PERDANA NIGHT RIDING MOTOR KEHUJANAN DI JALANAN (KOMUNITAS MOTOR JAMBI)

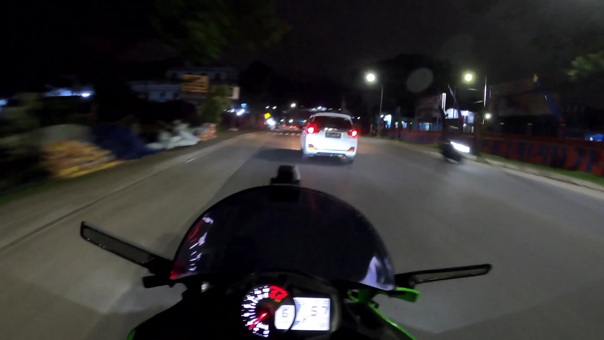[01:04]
Tadi mau keluar agak ragu guys, hujan kayaknya gitu, mendung ya dekat rumah saya kan, karena lumayan jauh ya, luar kota itu, Jambi luar kota, udah darat. Ya istri mendukung, ya pergilah, yang penting hati-hati.
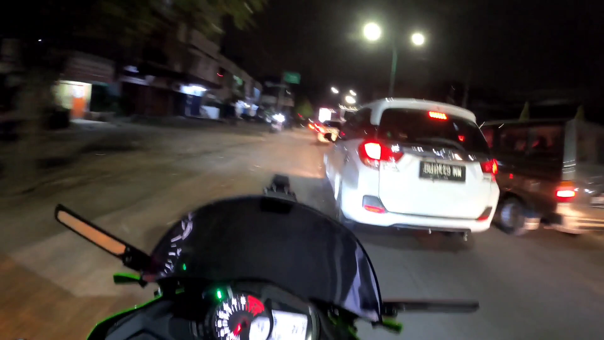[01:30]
Lampu merah, tapi kita ke kiri guys. Ke kiri apa-apa. Ini kemana mobilnya?
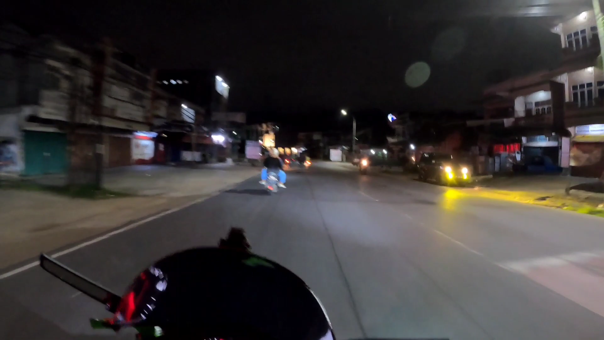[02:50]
Itu dia Cafe Gobel apa ya? Coffee. Oh iya, yeah, benar.